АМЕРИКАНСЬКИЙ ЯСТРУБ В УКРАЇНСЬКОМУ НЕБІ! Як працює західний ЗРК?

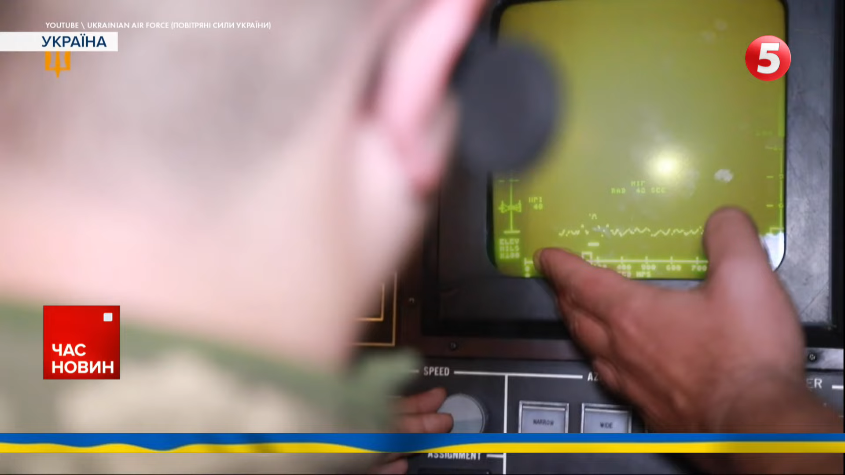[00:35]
І вони міняли постійно висоту і йшли якраз в нашу сторону, прямо на нас йшли. Їх три штуки було одразу, а тоді було саме важче.
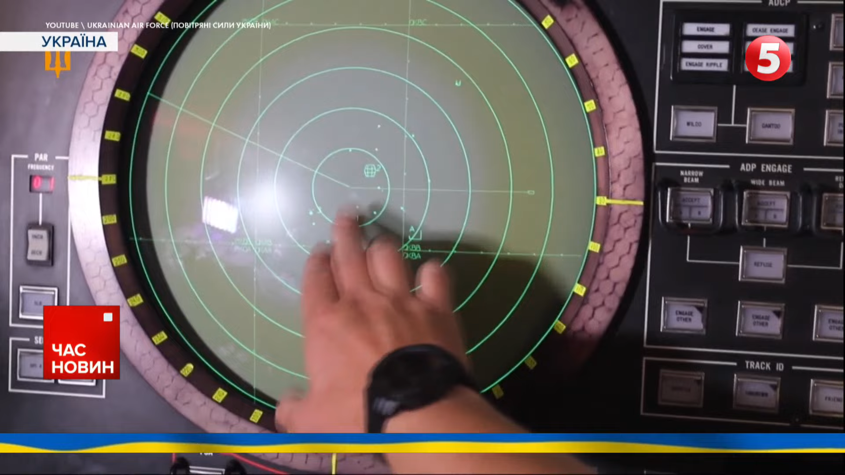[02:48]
Супроводжує, і коли вже відбувається підрив самої цілі, вона сповіщує, що є підрив самої цілі.